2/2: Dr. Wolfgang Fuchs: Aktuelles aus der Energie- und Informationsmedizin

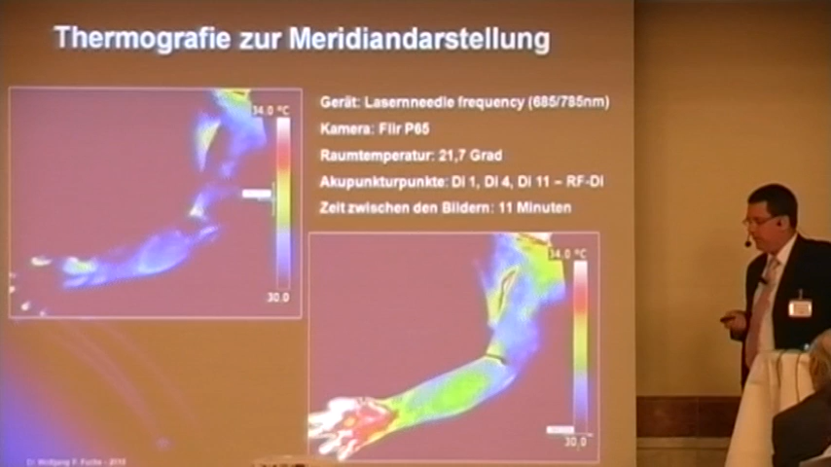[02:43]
Der hat die Frequenzen 685 und 785 Nanometer, also einen Rot- und Infrarot-Anteil. Wir haben deshalb einen Laser genommen und keine Moxibustion, weil der Laser keine Artefakte in der Wärmebildkamera gibt. Es ist Kaltlicht, Sie sehen auf dem Bild erstmal keine Artefakte durch den Laser. Und was Sie hier sehen ist, das ist mein Arm bei Beginn des Ganzen, die Raumtemperatur war gleich, und nach 11 Minuten stellte sich dieses Bild dar. Wir haben Bilder dazwischen, und was Sie deutlich sehen ist, die Durchblutung oder im Rückschluss, die Wärmeverteilung in der Hand ist deutlich angestiegen.
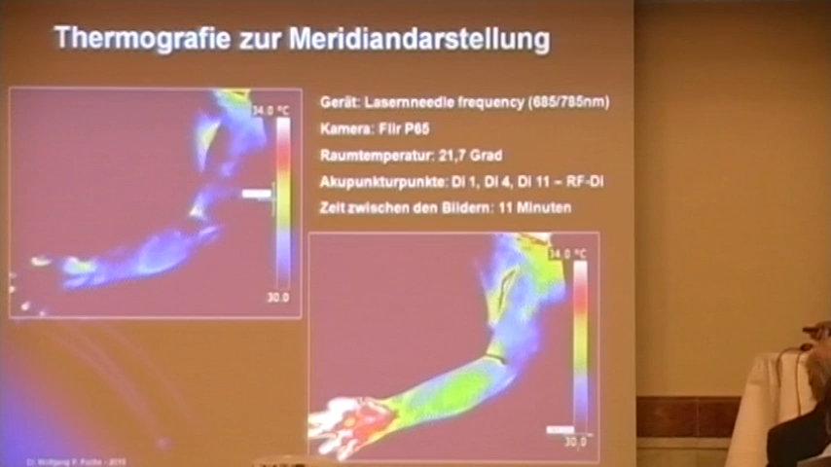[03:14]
On screen: scale top 34.0°C
Klar, für die, die mit der Akupunktur nicht so bewandert sind, wir haben den Tinkpunkt des Dickdarms und Dickdarm 4 hier unten genommen, Dickdarm 11 an der Ellenbeuge,
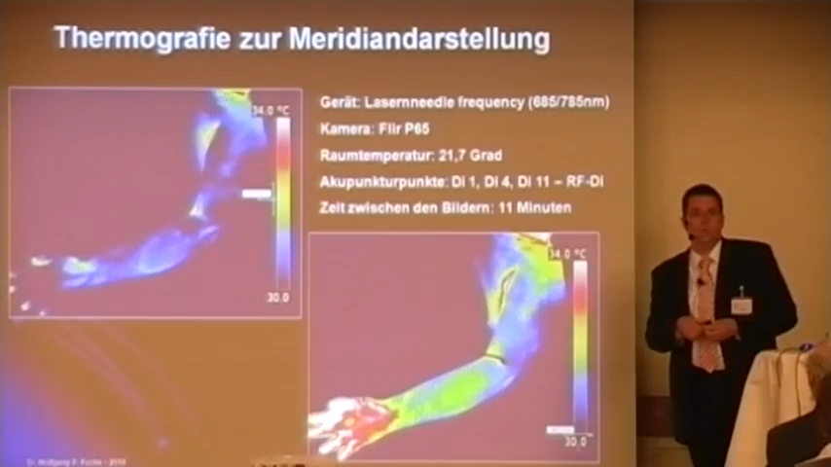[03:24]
das sehen Sie auch hier noch drauf, und was Sie auch sehen ist, die Wärmeverteilung am Arm verändert sich.